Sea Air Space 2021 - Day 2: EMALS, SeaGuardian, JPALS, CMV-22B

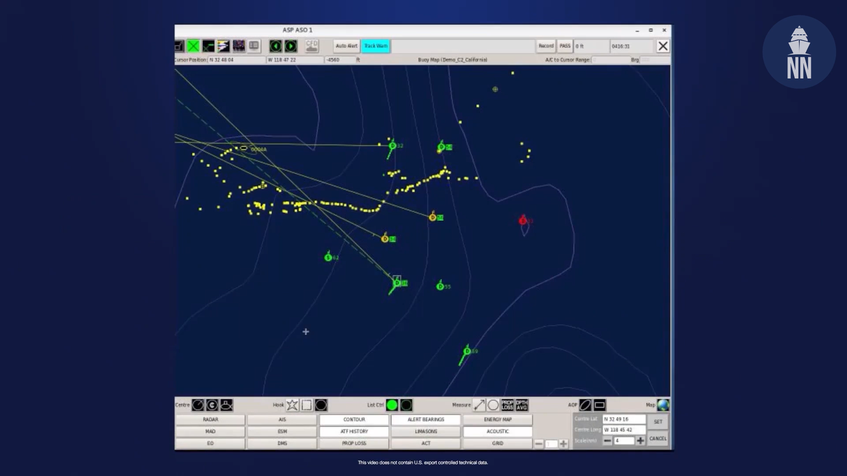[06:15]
So we have the ability to detect SIGINT, so signals of interest, passively as well as provide that radar capability for painting targets,
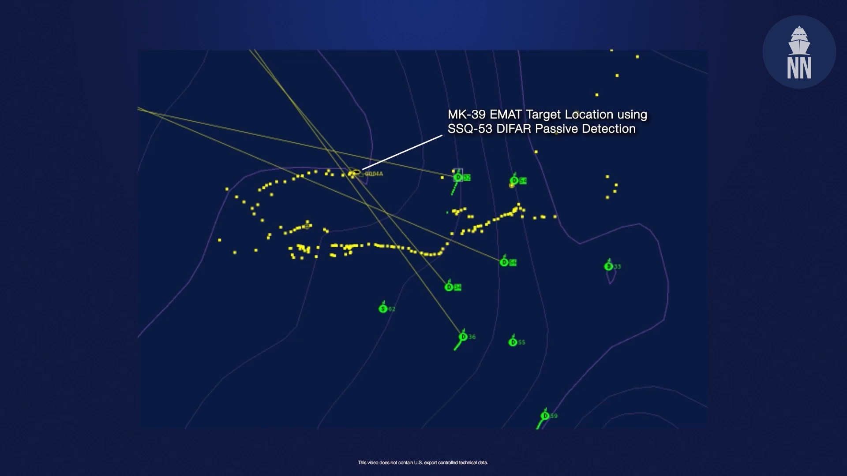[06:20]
processing those targets, and pushing those targets via Lynx-16 or through the GCS and eventually TTNT.